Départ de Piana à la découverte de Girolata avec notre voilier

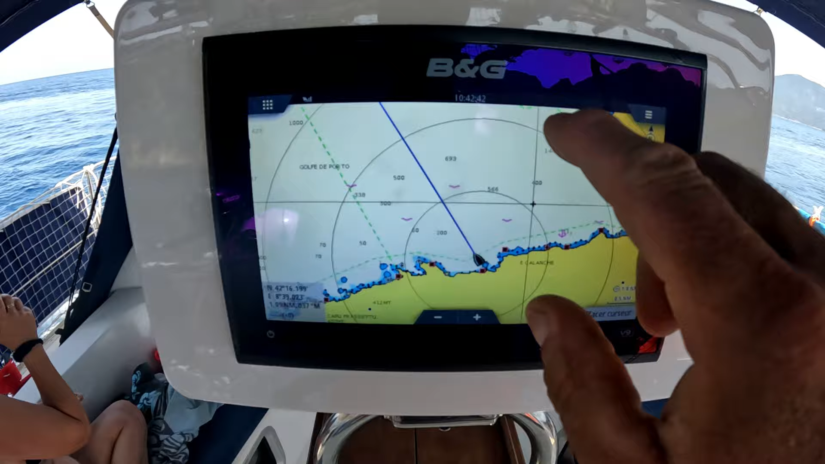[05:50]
Nous quittons le mouillage de Piana. Et on va aller mouiller ici, derrière le cap, là, à la Girolata.
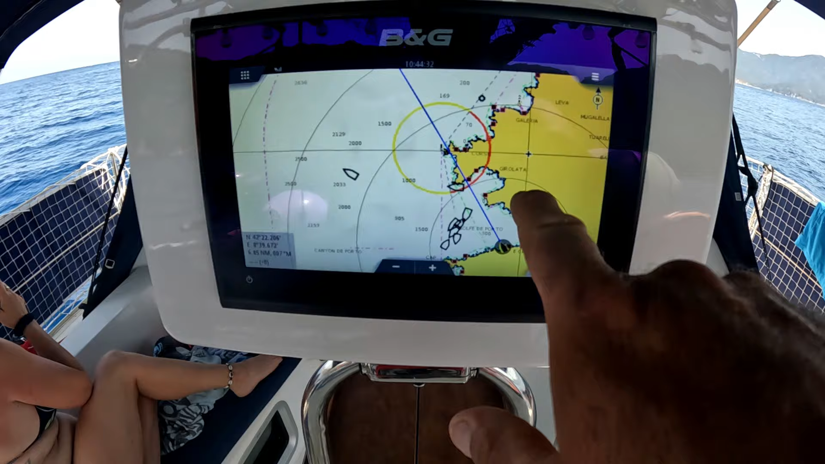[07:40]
Derrière là, il y a 5 nœuds devant, donc
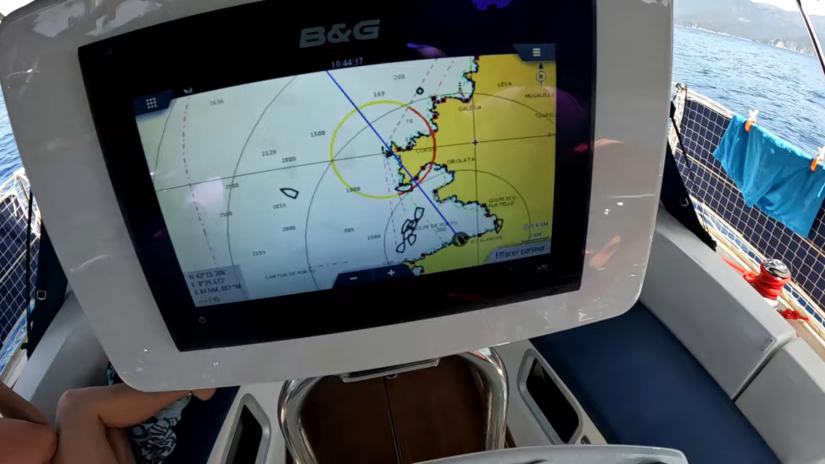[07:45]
honnêtement, ça vaut même pas le coup de courir.